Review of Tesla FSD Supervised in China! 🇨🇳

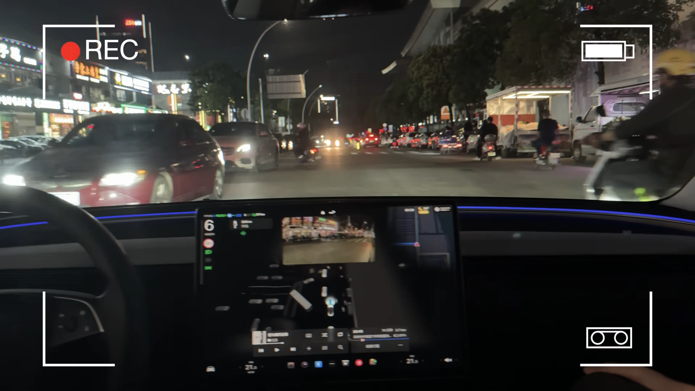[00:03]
so check out this intersection it's going to be a tougher turn lots of traffic over here wow look at that so confident amazing
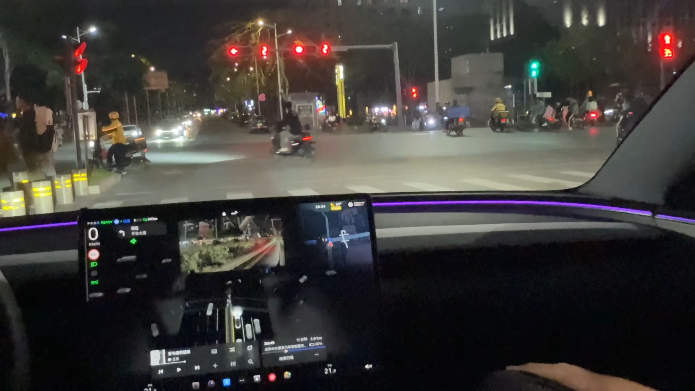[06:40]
there we go very clean left turn you see pedestrians all over us